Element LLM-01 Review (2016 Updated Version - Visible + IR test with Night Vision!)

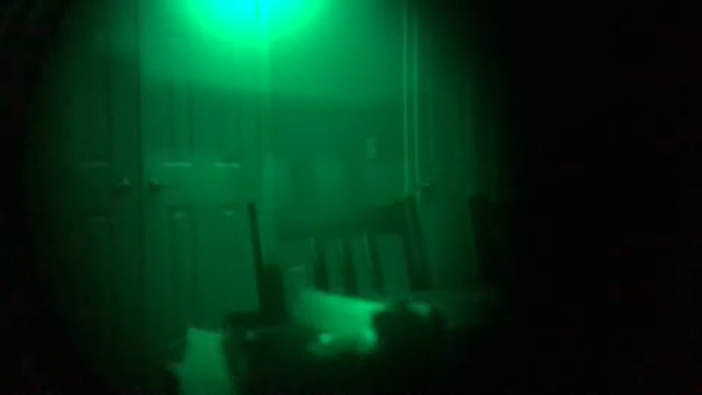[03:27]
We are going to now test out just using the infrared light.
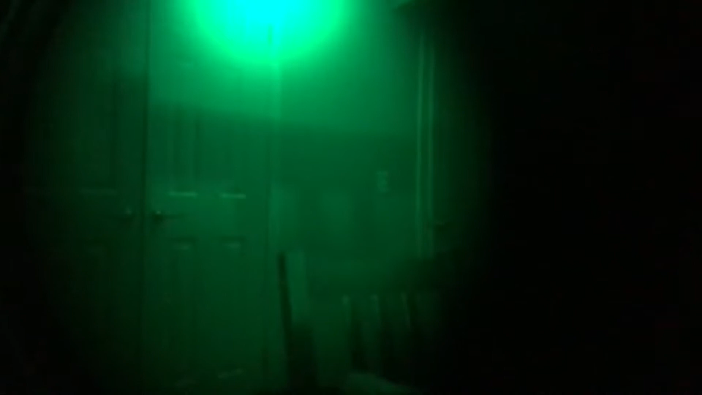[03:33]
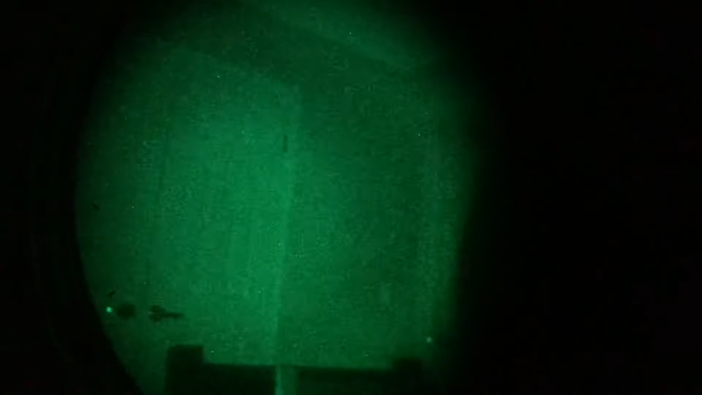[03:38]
As you can see that does pretty well. Let's test out the infrared laser now.
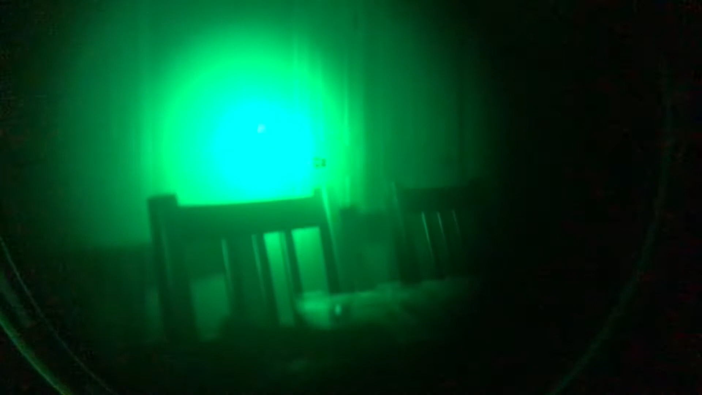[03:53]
But then when we go through the infrared laser, it functions as this.